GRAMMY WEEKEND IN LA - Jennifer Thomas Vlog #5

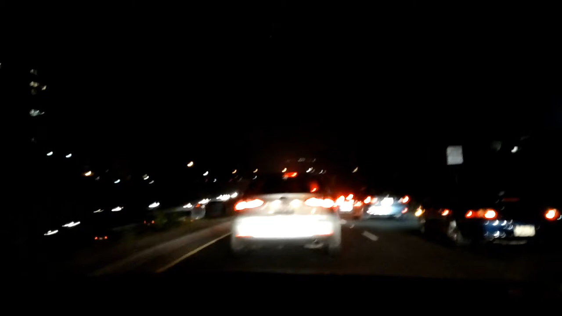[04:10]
And now we're going to be even more late because of lovely LA traffic.